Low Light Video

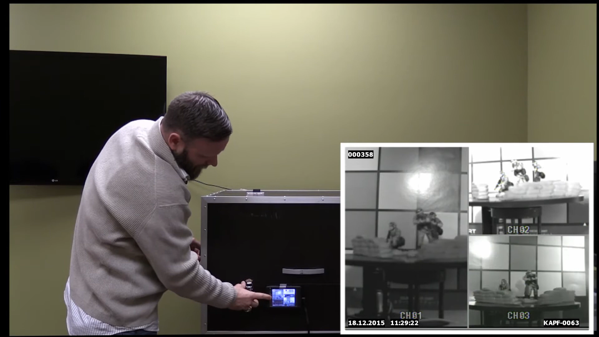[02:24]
The bottom right is our day-night camera, and the top right is our 900 series camera. Okay. We're going to dial this back slowly, slowly, slowly. See the day-night's already switched over to monochrome. Day-night's pretty much out of image. 900 series, still pretty good. 19HX RC, doing great. That's about .00009 lux or so.
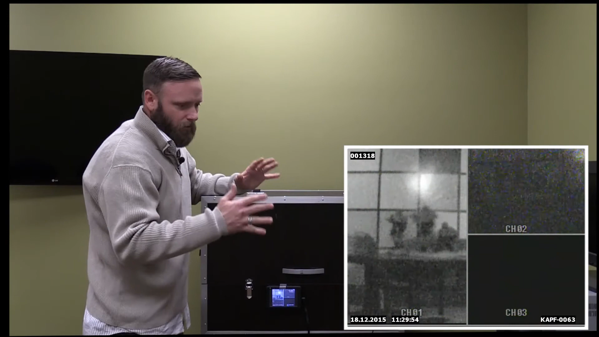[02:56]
We're starting to get to that threshold.
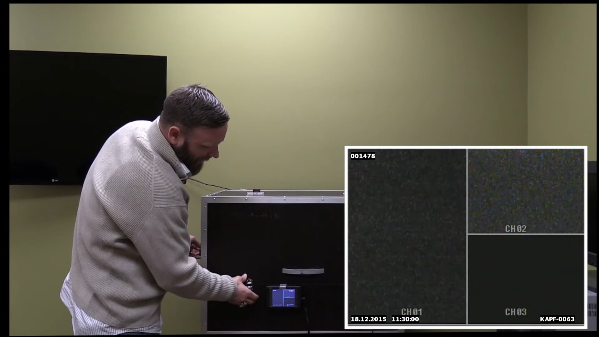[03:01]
And that's lights all the way off. I'm going to open up that peephole just slightly. It's about a 2mm opening right now. If you were looking there with a human eye, you couldn't see anything.
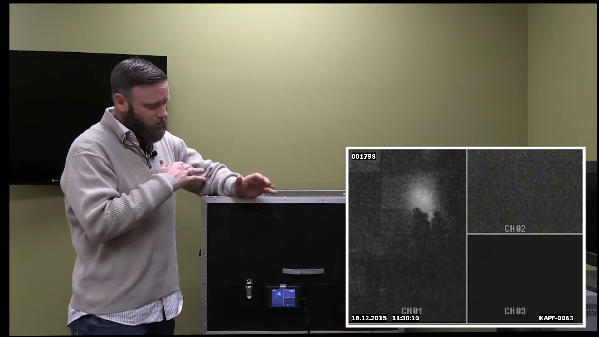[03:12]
It is pitch black. You wouldn't be able to see your hand in front of your face at 2 inches away. The 19HX is picking up image. The older 900 is not. Neither is the day-night camera. That's a 2.5mm opening there. And again, the 19HX, you're able to see the motion. It's not streaking. It's not streaming. It does use an auto-sense-up feature, which you can set through your user preference settings as to which threshold you want to get to.